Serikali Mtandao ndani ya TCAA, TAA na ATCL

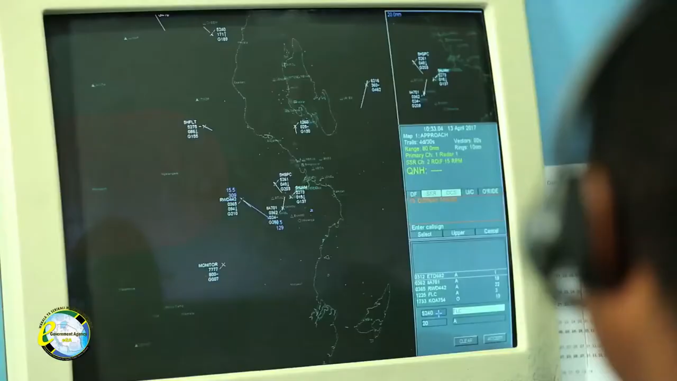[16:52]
kinamrahisishia mwongoza ndege kuweza kuziona ndege katika screen na
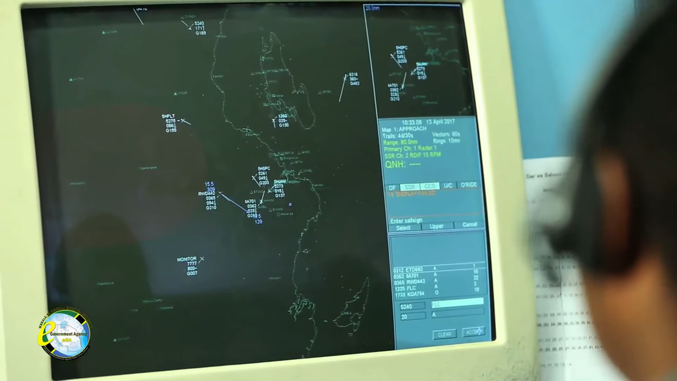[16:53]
kupata information mbalimbali zinazotokana na mwenendo mzima wa ndege.
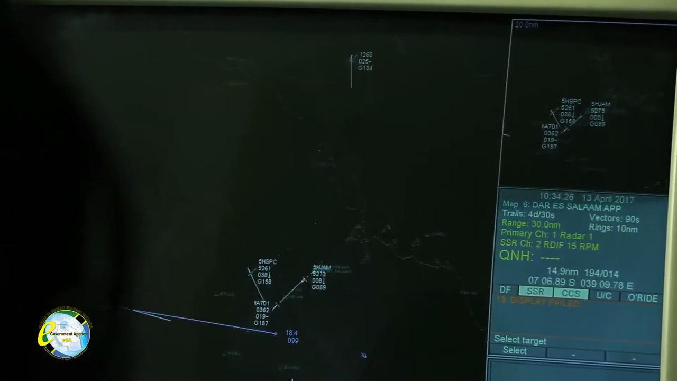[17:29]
Kwa hiyo kifaa hichi ni muhimu sana kwa muongoza ndege, na pia kinampa confidence ya kazi yake wakati akifanya,